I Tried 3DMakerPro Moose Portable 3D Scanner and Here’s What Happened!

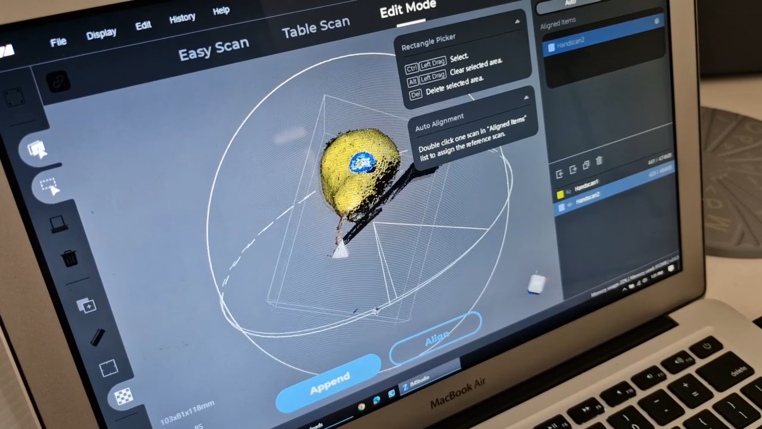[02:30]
Now I'll select both scans and see what happens if I use auto-align.
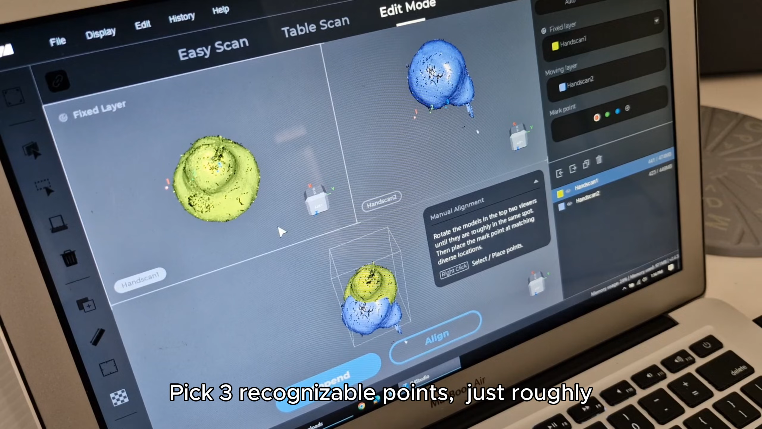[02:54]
Pick three recognizable points, just roughly, and hit align.
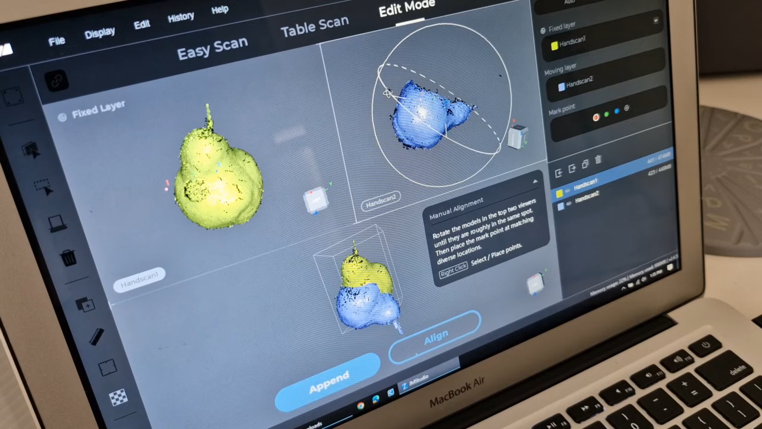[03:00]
Voila, not bad at all. Now it looks like a pair.
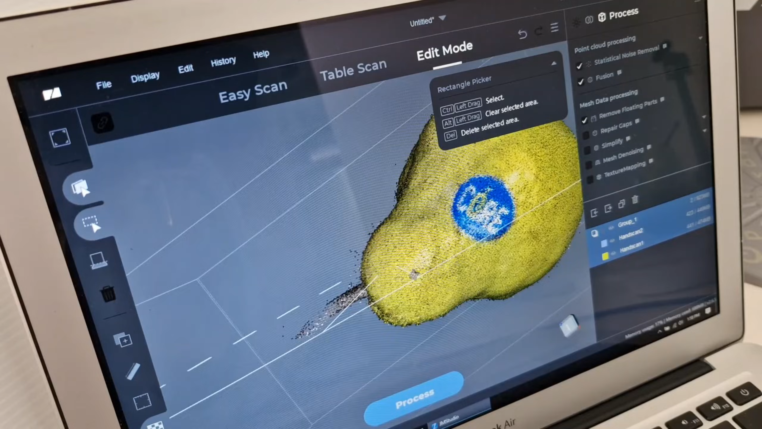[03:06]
I'll select fill gaps and all the auto-fix options.
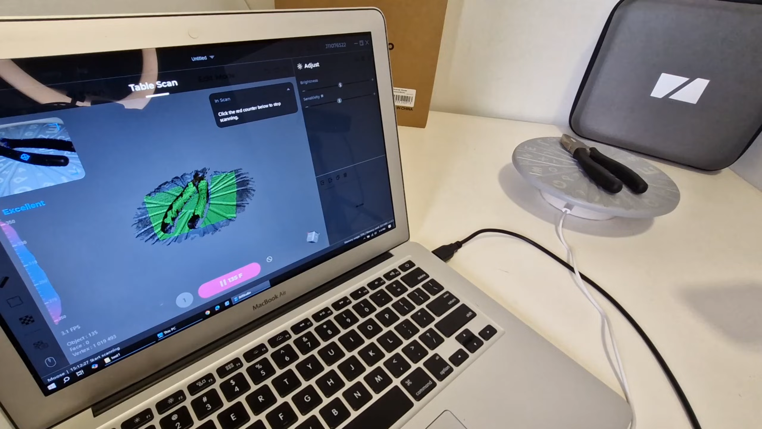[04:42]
Now I'm trying to scan something with reflective parts.